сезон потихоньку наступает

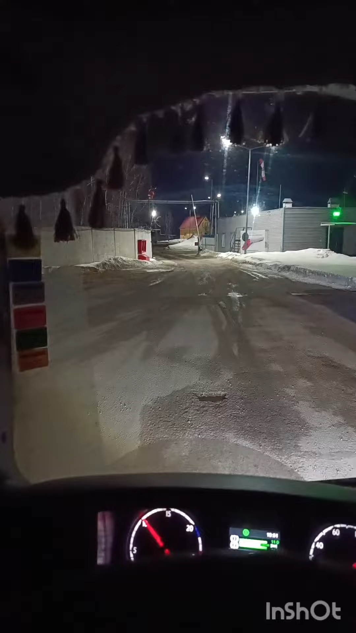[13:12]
Все, шлахбаум открывает нам. Выходим. И в сторону колонны. Диспетчер написали, сказали в ту сторону. Ну, и пока бочек нету. Никто еще не подъехал. Поедем потихоньку. А, Петру привет нам передать. Петр, привет тебе.
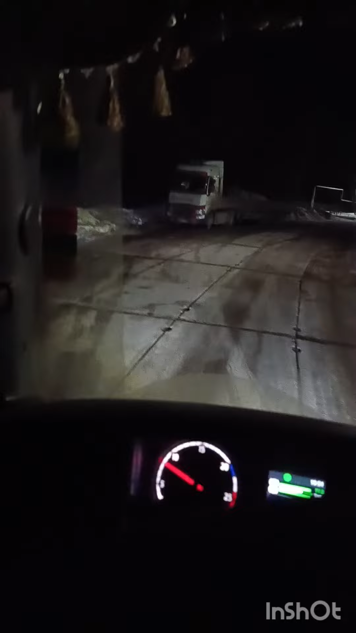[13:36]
Колобу мы уже давно выгрузили.
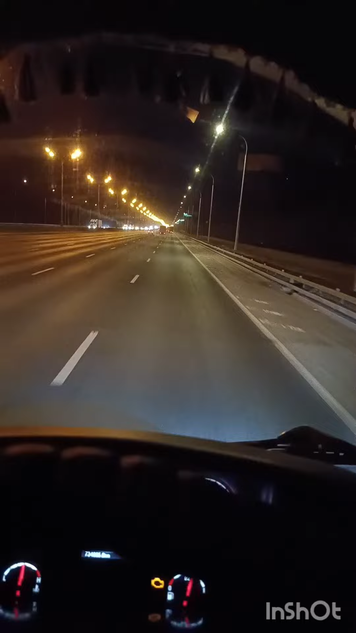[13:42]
Загрузились опять на Коломне, на Селевкино, на Мкаде. Но сегодня оживлено ночью на Мкаде. И вот едем, думаю, где, по Ярославке или по Дмитровке. На Ярославке на 108 можно переездить за визу. Как попадешь. Хрен знает, что там у нас есть. Поедем потихоньку по Дмитровке. И туда подъедем, посмотрим, кто у нас там есть.
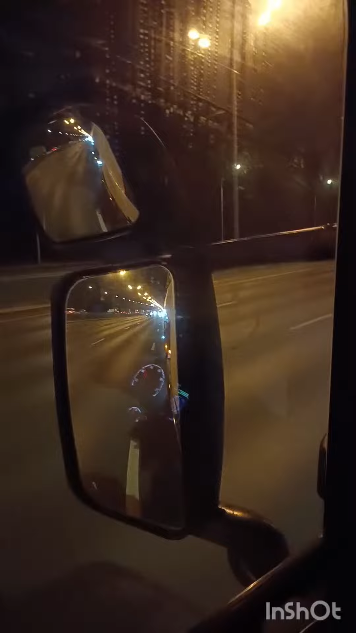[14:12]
Максимка. Максимку. Оживлено, оживлено. Пока Москва не спит. Ну все, подъезжаем к Сележке.
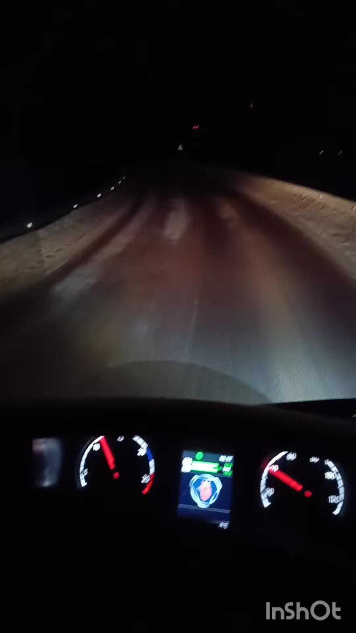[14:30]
Ну сейчас посмотрим, кто у нас тут, сколько народу. Сейчас поглядим, поднимемся. Даже песочек есть. Подмораживает. 107. А вот скат.
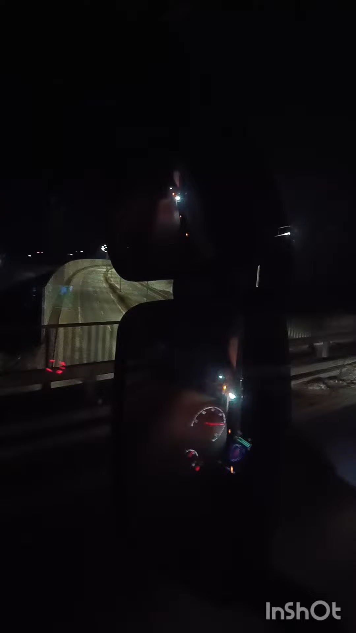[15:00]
Светло у них тут как днем, блядь. А вот сюда мы и едем. Сейчас посмотрим.
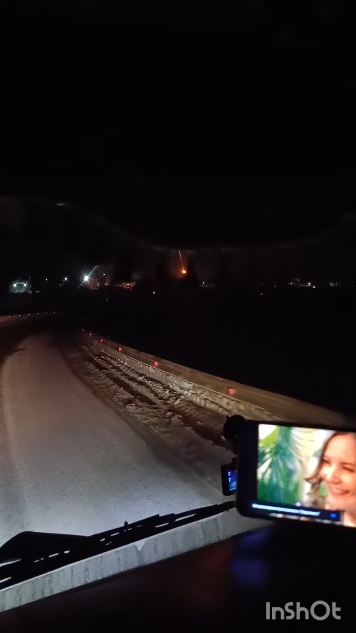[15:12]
Какой пес хуй-то. Охранник.
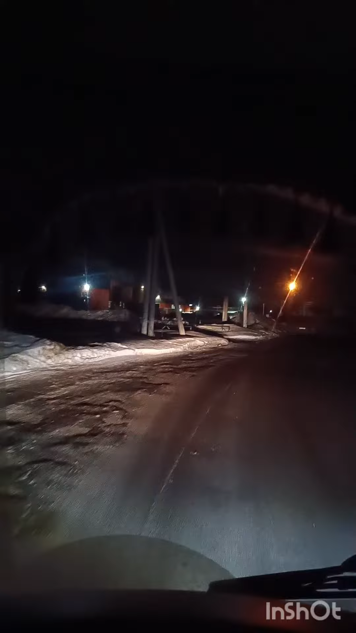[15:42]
Вот еще один наш заводик. Блоки.
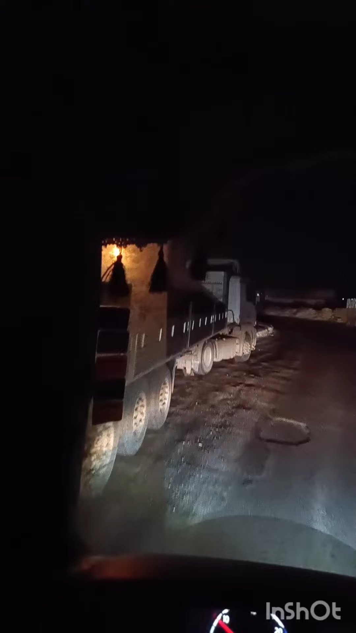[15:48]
Да нет, бочки-то нет.
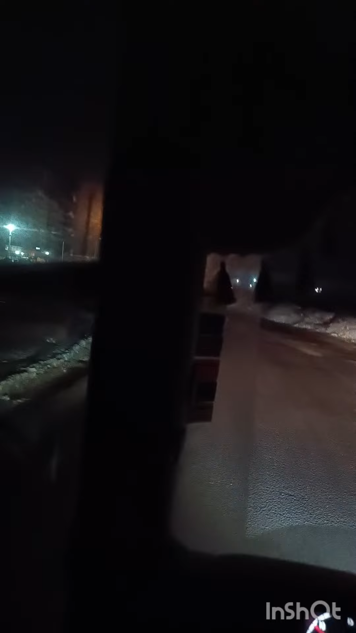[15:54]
Вообще никого нет. Тут раз приехал, хер встанешь было. Вы туда встали. Ой, блядь. Через 200 метров. Вот сюда сейчас мы встанем. Пойдем документики отнесем. Узнаем.
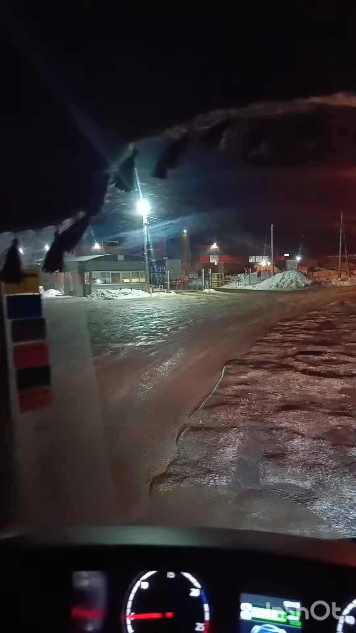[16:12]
Вон там вдали наши баночки. Ох, блядь. Сейчас достал падать. Тянем потихонечку. А, не, он разгружается. Машинка-то вон она. Пью.